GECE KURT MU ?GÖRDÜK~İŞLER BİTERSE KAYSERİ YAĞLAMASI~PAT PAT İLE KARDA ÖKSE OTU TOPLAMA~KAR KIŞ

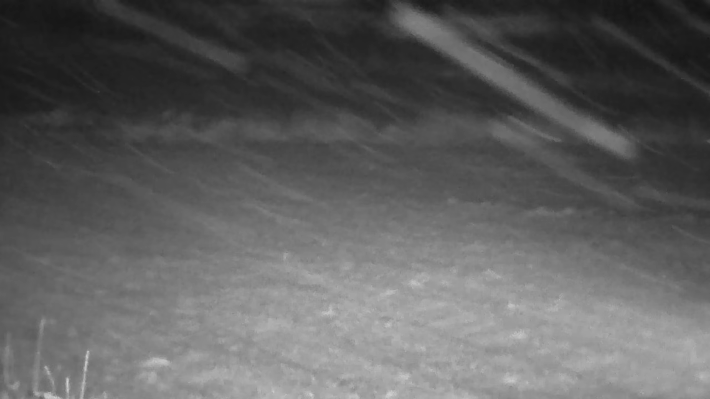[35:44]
Vallahi orada bir şey var Baba Baba Mezalık duvarına doğru çaksana
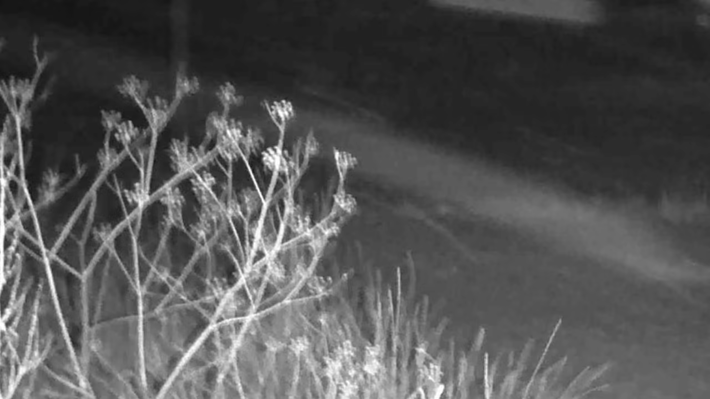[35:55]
Mezalık duvarına doğru Orada Bak tam çaktığın yok dedi Göremedin ne Kapat Göz geldi ya Dondum arkadaşlar gidiyem Tilki gibi dur yalaha da